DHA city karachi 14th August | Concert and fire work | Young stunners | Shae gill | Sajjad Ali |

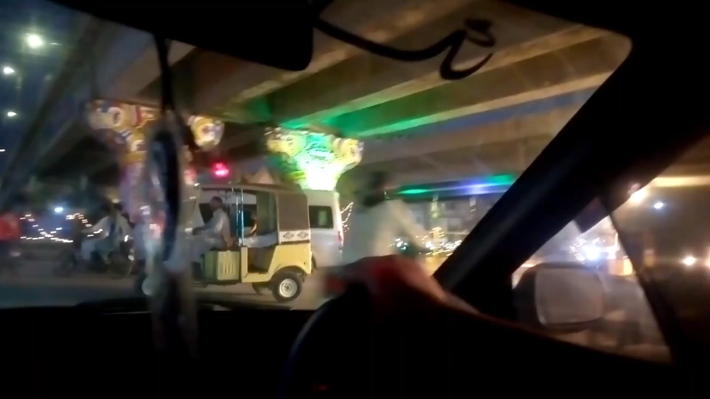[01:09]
ये देखें ये है सखी हसन पुल और इधर देखें बना रहे हैं 14 अगस्त.
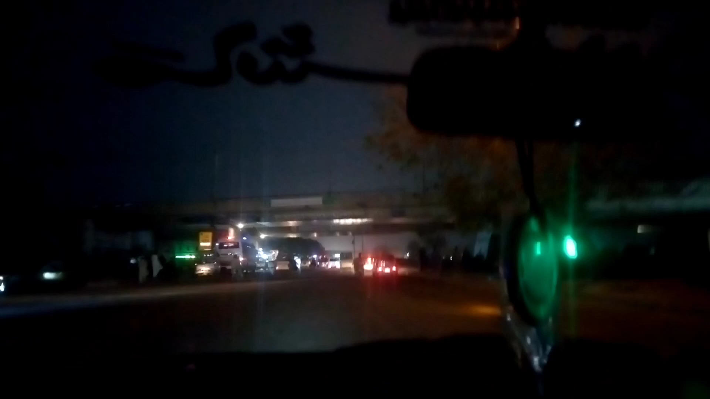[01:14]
अभी जो है हम आ गए हैं सोहराबकोट पर. देखिए आप सोहराबकोट पर रश.
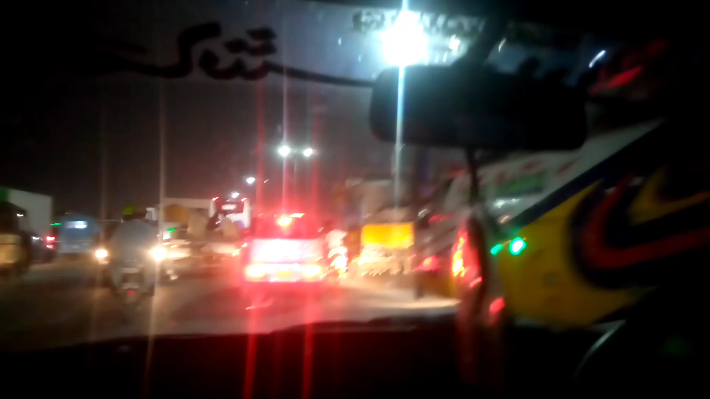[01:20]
अभी जो है सब यहाँ पे जा रहे हैं 14 अगस्त सेलिब्रेट करने के लिए और रश आप लोग देख सकते हैं.
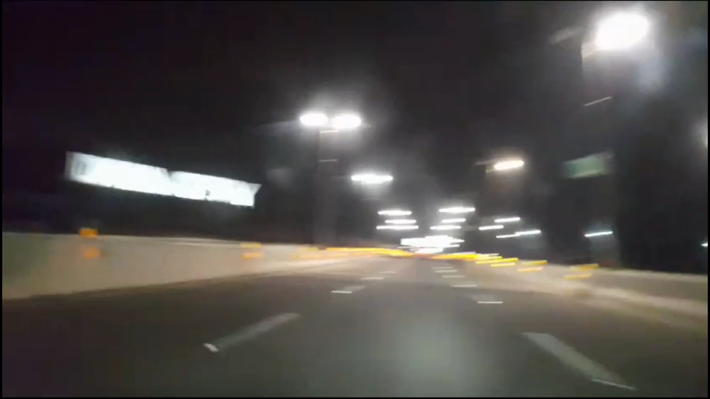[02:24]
सो अभी जो है हम DHS सिटी में पहुँच गए हैं मीन्स डिफेंस फेस 9 में पहुंच गए हैं. एंड अब जो है हम सीधा मिलते हैं आप लोगों को कॉन्सर्ट में. तो चलिए चलते हैं.